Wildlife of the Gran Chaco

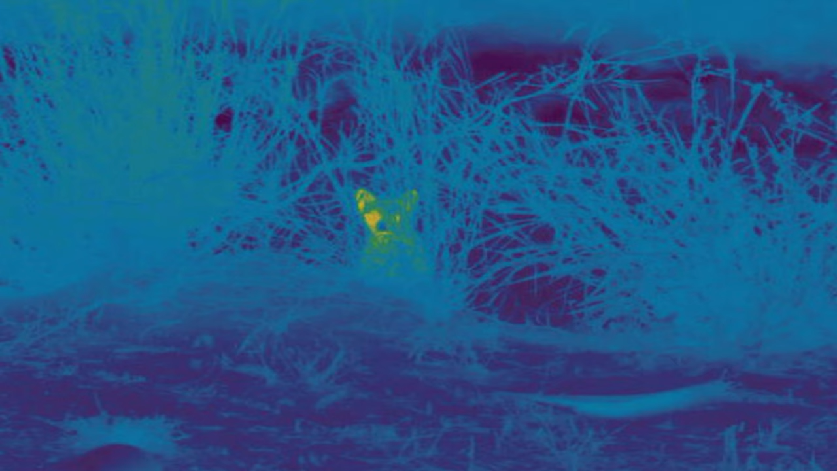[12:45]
This wild cat is about the size of a house cat, and does something unusual for cats.